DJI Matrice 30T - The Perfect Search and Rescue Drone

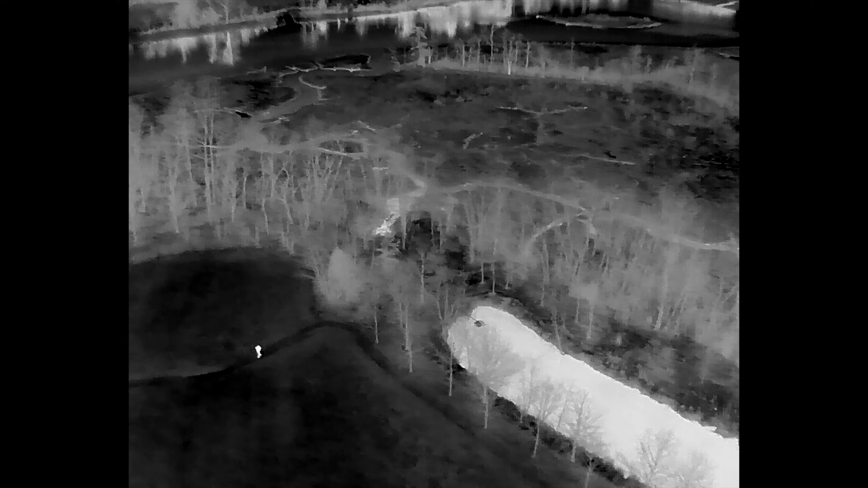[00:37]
my workflow was to fly in between 250 and 300 feet to try and scan neighborhoods, woods, parking lots, highways, roads, literally anything within the search area.
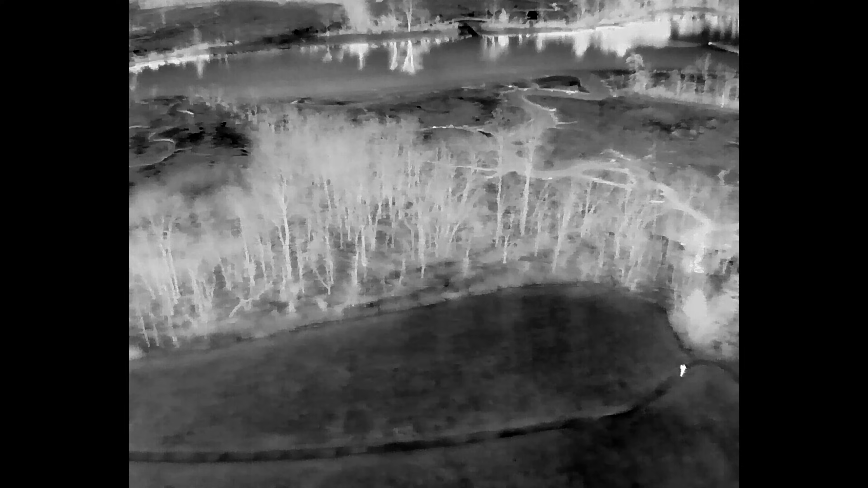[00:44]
I was trying to find a hotspot on the ground using the thermal camera. The visual camera was basically useless.
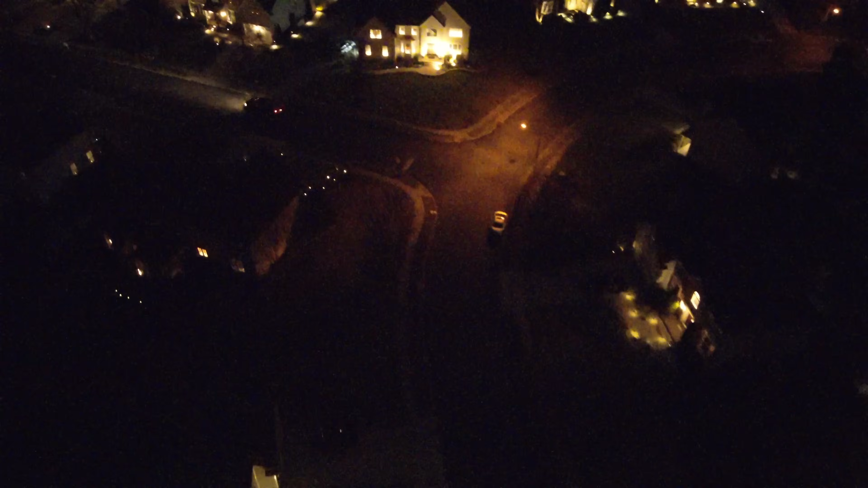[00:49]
I mean, some of the neighborhoods were a little bit more well-lit than others,
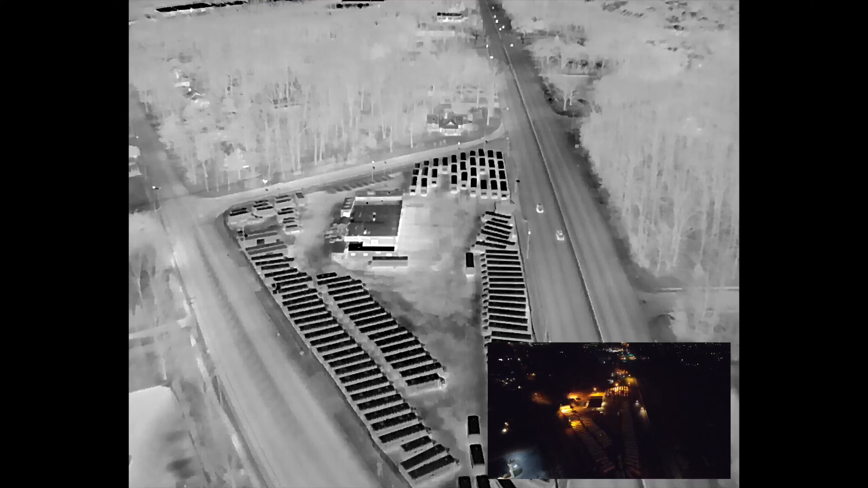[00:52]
but the thermal camera is primarily the strong suit of this camera system on this drone because you can basically see at nighttime.
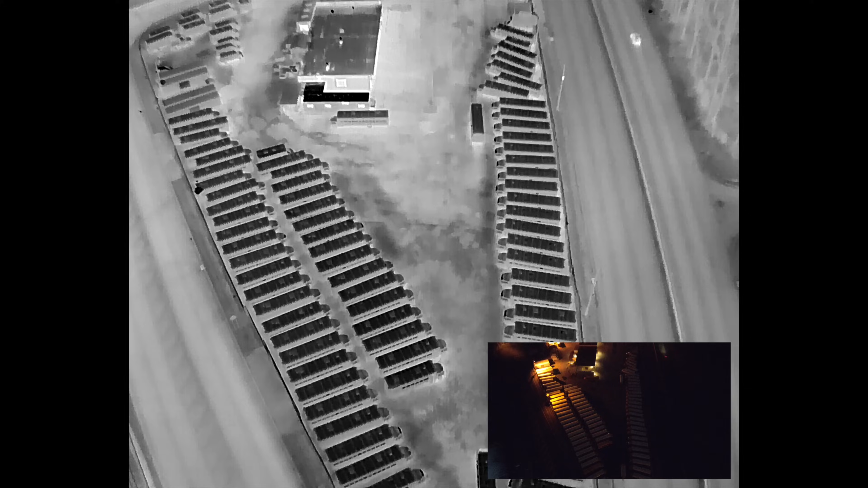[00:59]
You can see trees, you can see animals, you can see people, cars, homes. It literally gives you the ability to see at nighttime and easily pick out people in areas where they probably shouldn't be.
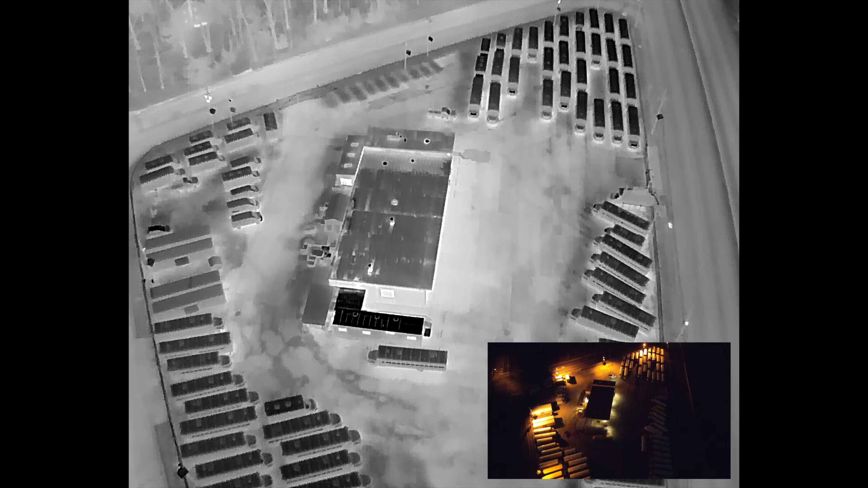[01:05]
So there are two clips in particular that I want to share with you that really showcase how powerful the camera system is here on the M30T, especially at nighttime when conducting one of these search and rescue operations.
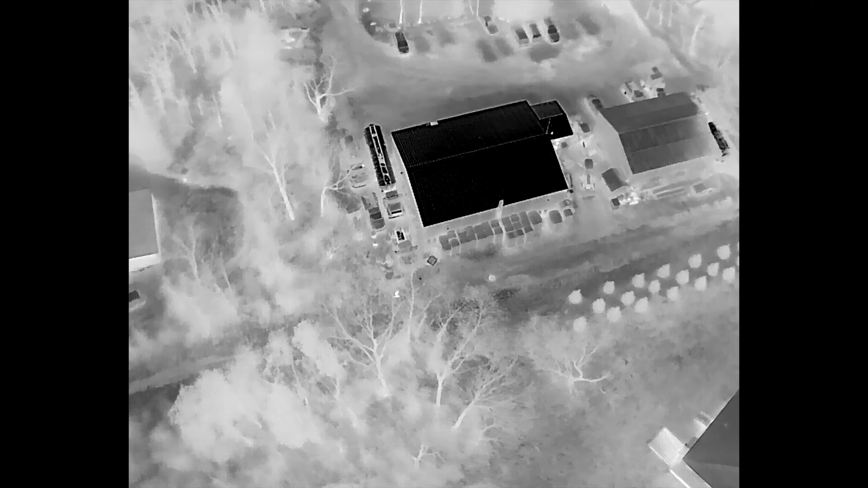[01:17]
The first clip is a person that I found walking on a dirt path behind one of the neighborhoods that we were actively searching in.
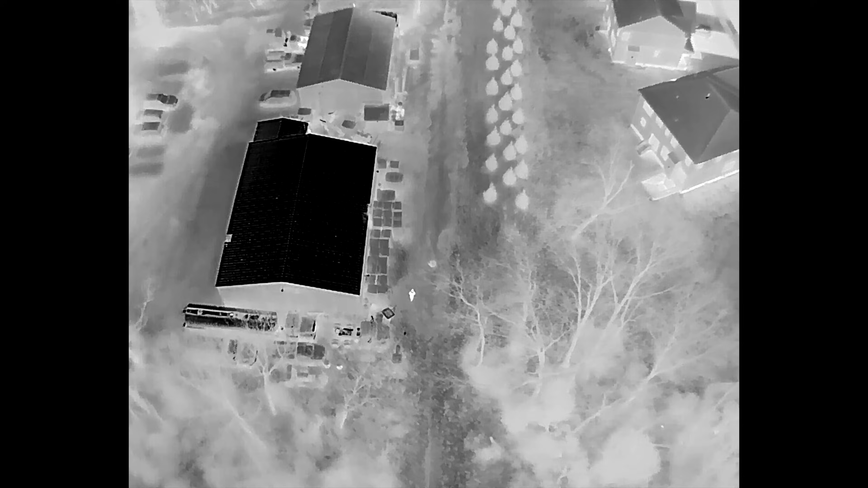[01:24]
I flew down closer to get a better look, and at first glance, I kind of thought that it was a male just by the way that they were walking and their stature,
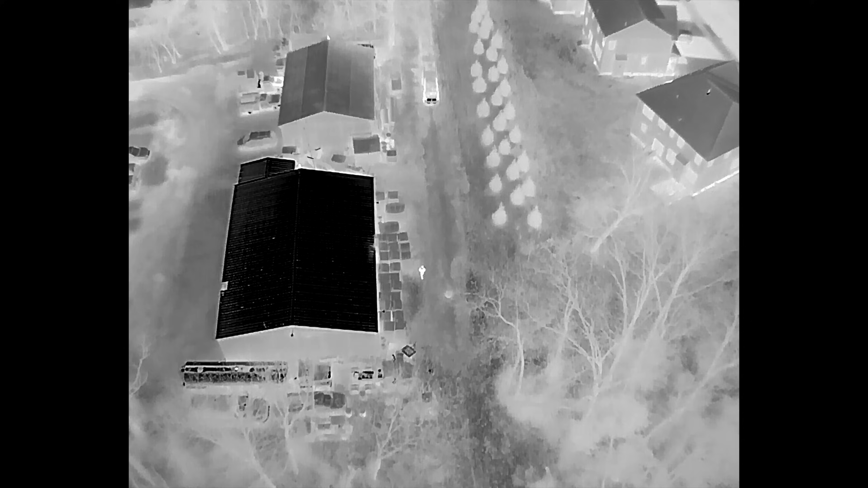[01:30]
but I wanted to make sure that we covered all of our options, all of our ground, so I called into a ground team. They went over, they asked that person questions.
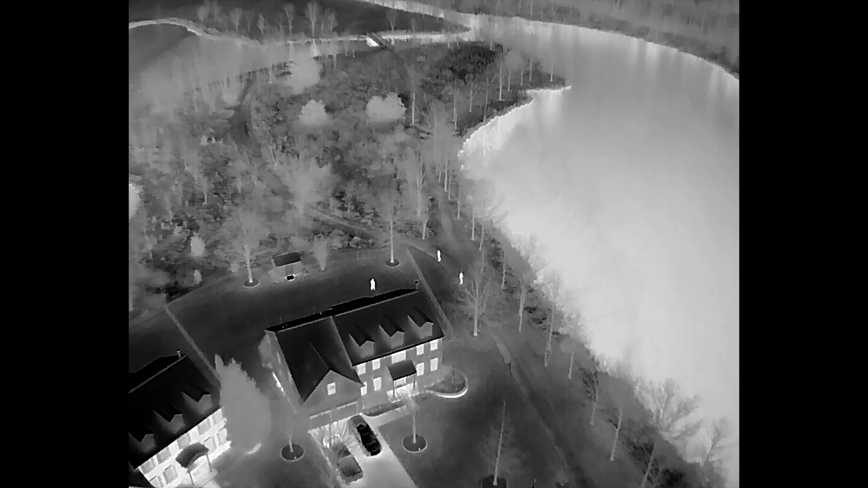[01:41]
This second clip, I think, though, is even more powerful because it shows how quickly you can clear a large section of woods using a drone flying above the trees. So I was kind of cruising around to the neighborhood trying to support some of the people on the ground that were looking for her under porches and things like that. I went and I came across three individuals that were helping with the search on the ground that were about to go through this wooded section of the neighborhood,
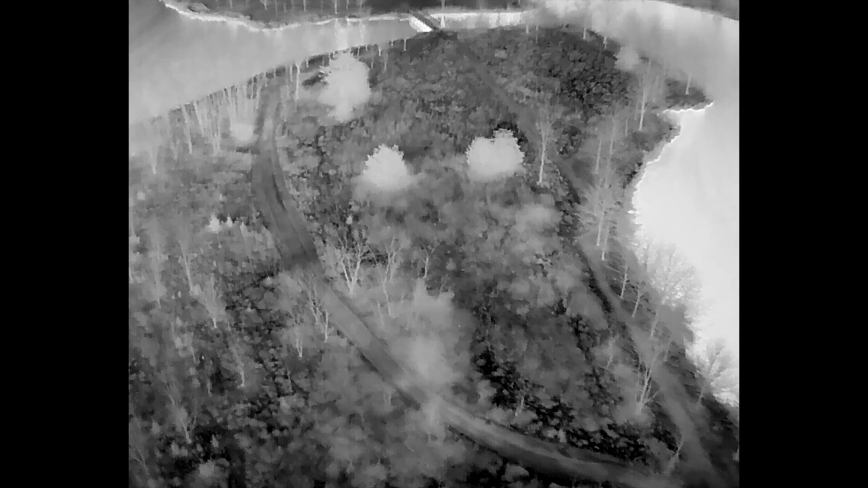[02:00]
and instead of them going through that area, yelling her name, trying to look with flashlights, I simply flew my drone overhead,
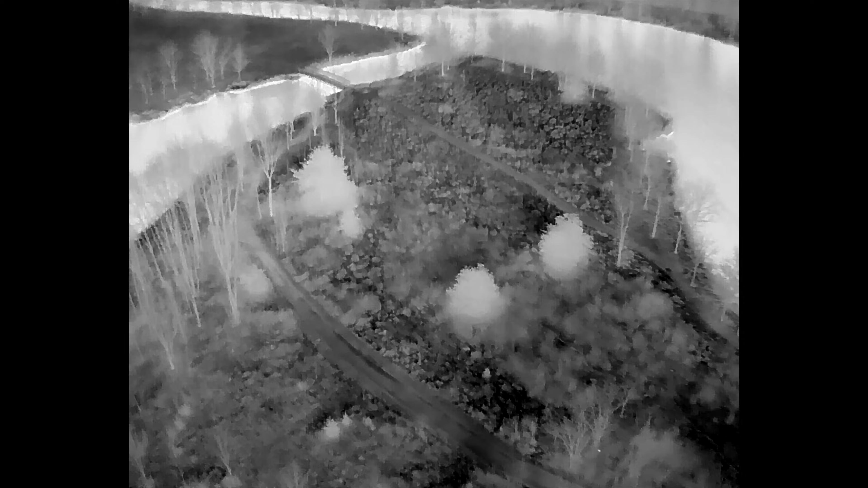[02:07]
saw nothing, no thermal hot spots inside of that area, and told them to go and look elsewhere and not waste their time rummaging through the woods.
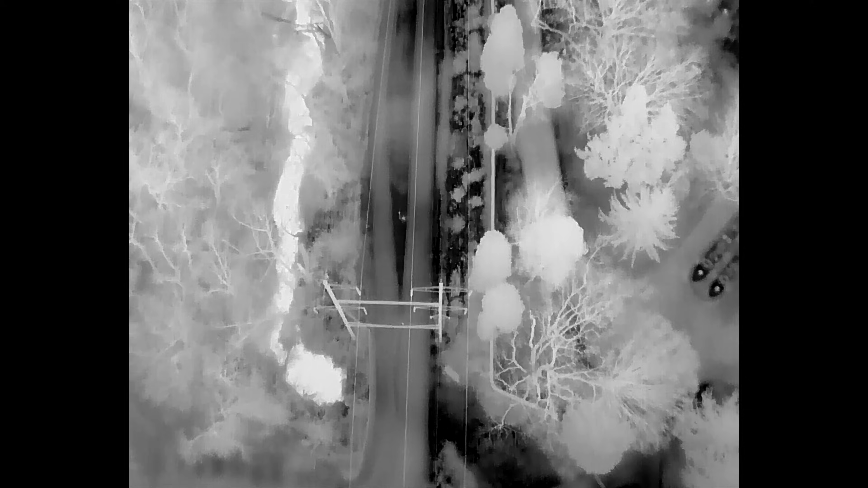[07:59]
If you're trying to use this on a hot summer day, it'd be pretty much useless as the body heat of a person would just blend in with the surrounding environment.
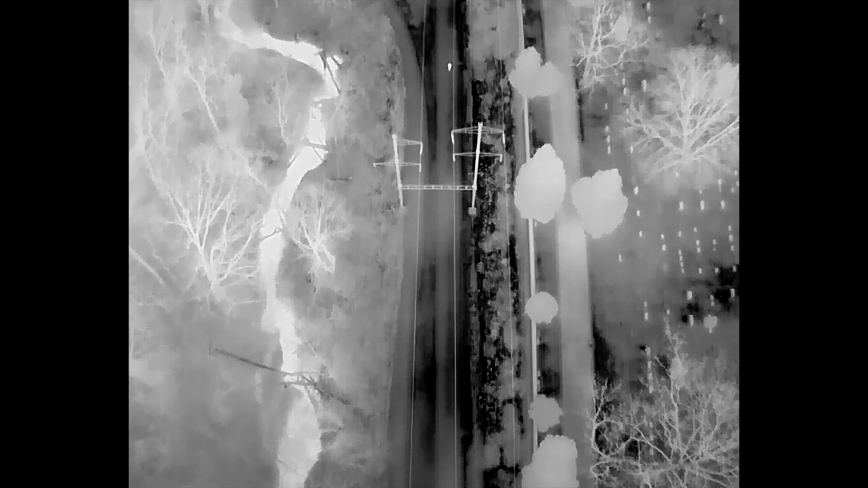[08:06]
At nighttime though, when the temperature drops, a human would be easy to pick out, especially with the resolution of this sensor. It has a resolution of 640 pixels on the long side.
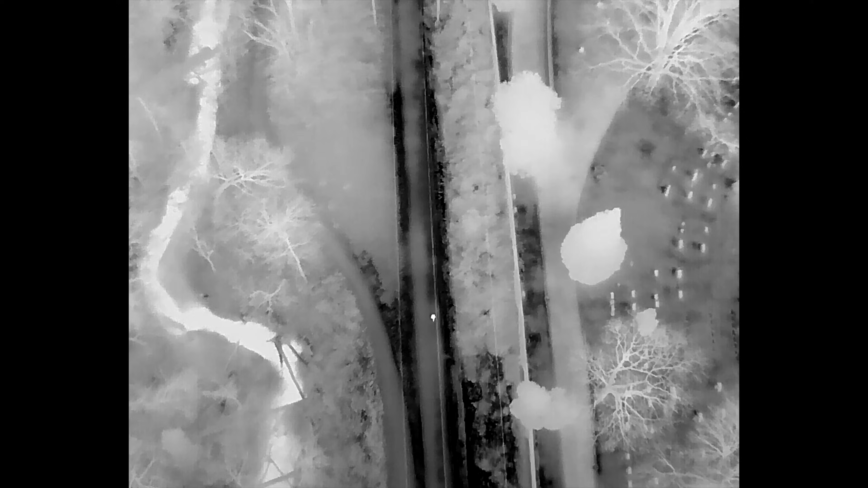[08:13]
So when flying at higher altitudes, you can still identify a person from say an animal or some other anomaly that is holding heat.
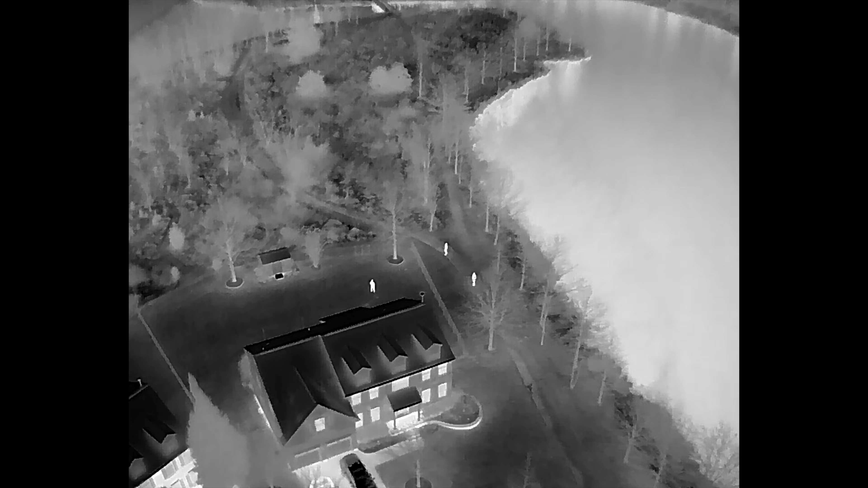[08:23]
To take us back to the clip I shared at the beginning of the video, you'll notice that when I'm flying up at 200 feet, I can easily identify a person down on the ground. Like there are three individuals on the ground and they are really easy to spot.
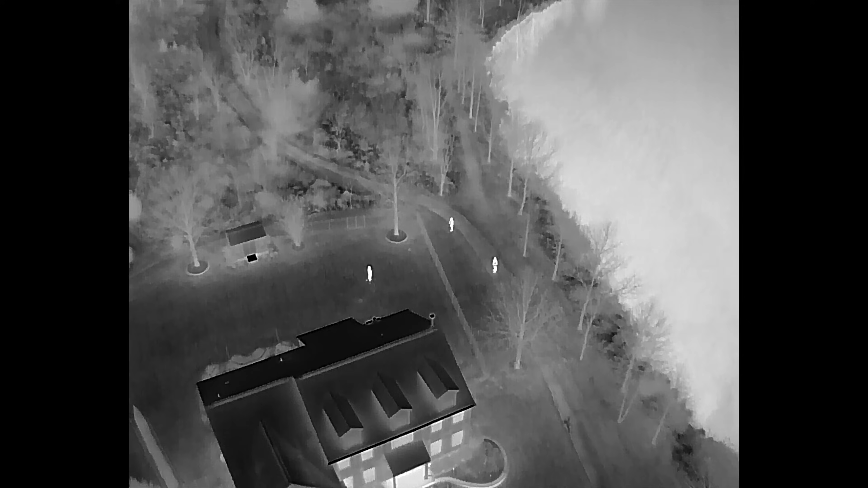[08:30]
And as I fly over them and look through the woods, I see no thermal activity whatsoever, no hotspots.
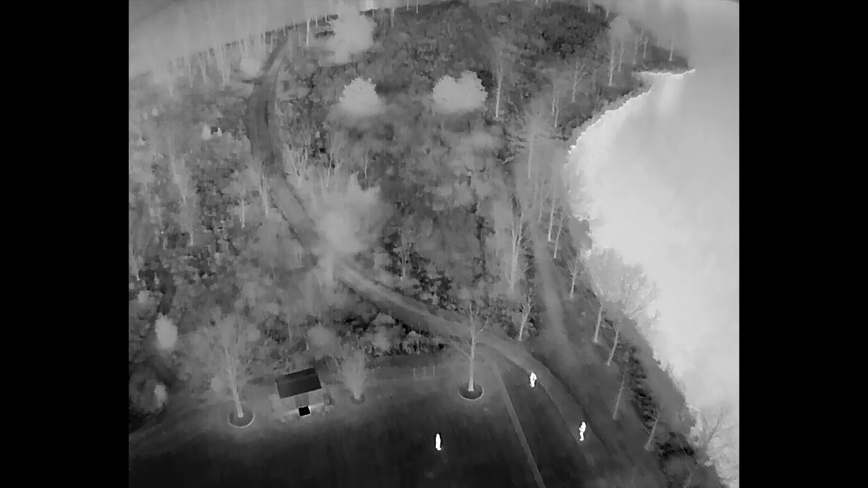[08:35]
So I know instantly that the person that I was looking for in that scenario wasn't in that area.
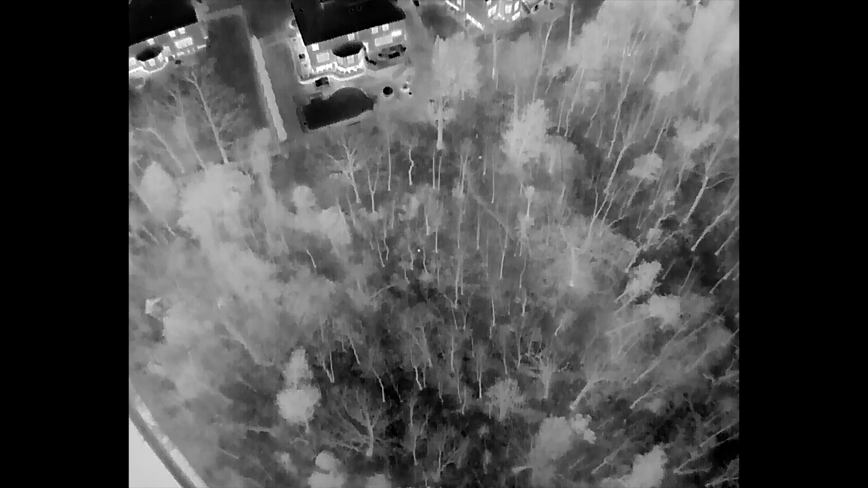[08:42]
Now, I of course came across a lot of other animals, deer, foxes, horses even,
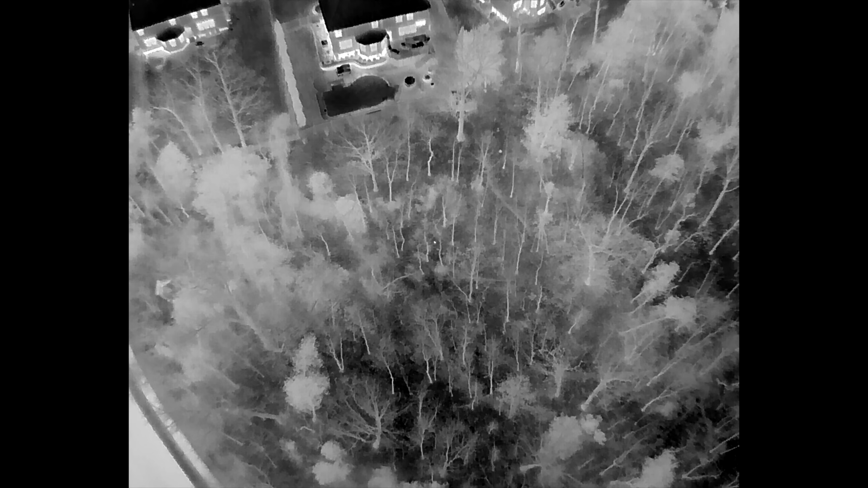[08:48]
and you can really easily tell because of the high resolution of the camera that that isn't a person, right?
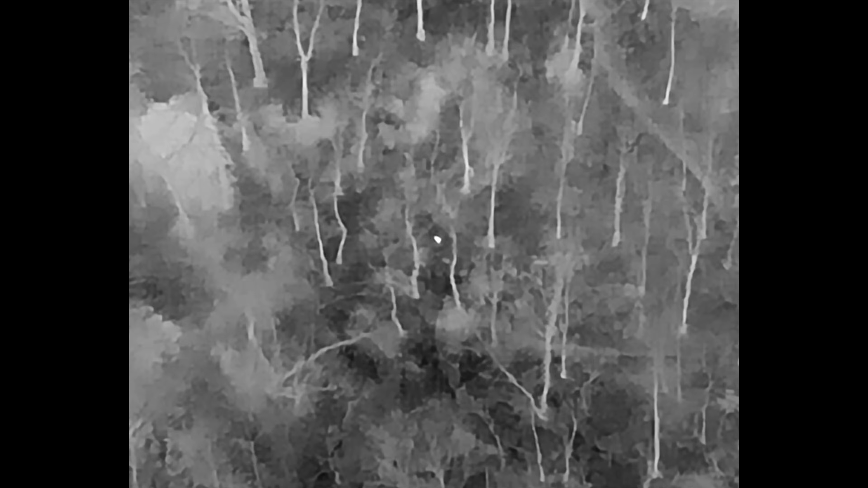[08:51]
If you just zoom down, fly down closer, you can easily tell like, hey, that's too small. That's a small fox or that's a small rabbit.
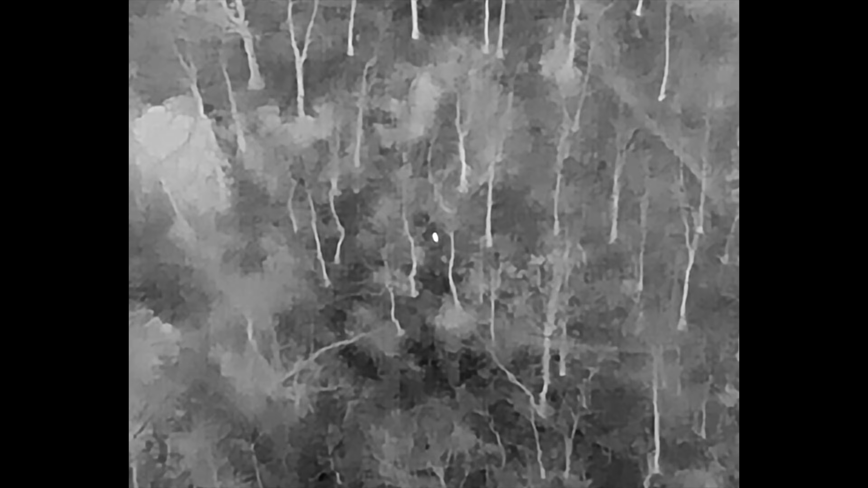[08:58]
Maybe you see a larger animal. It could be a deer, but just know that when you're using the thermal camera, it should be pretty easy to pick out what looks like a human body.